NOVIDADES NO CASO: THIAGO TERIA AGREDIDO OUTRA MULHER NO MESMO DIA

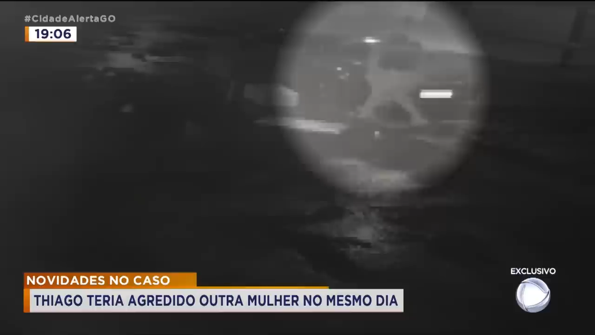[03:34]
Naquela noite, depois de sair do bar, Tiago vai até a casa da namorada. E a coloca com violência dentro do carro.